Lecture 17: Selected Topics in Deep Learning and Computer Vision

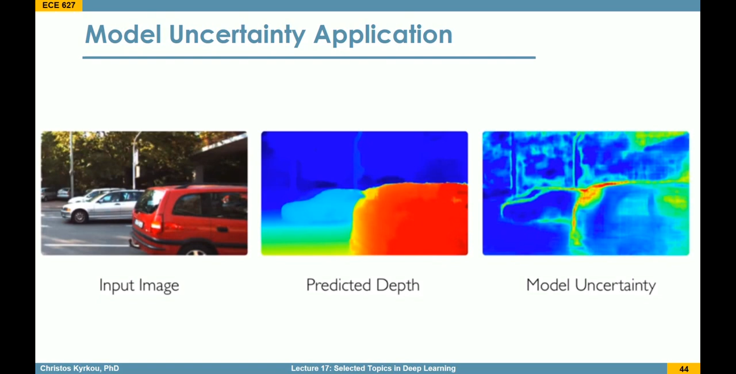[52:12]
And this makes sense because that's the actual, the region that the depth discontinuity is more difficult to predict. So, you can see that if we start adding this component of uncertainty, it's really helpful to us to explain why could the network make a mistake or how we can improve it. To conceptualize this a bit further,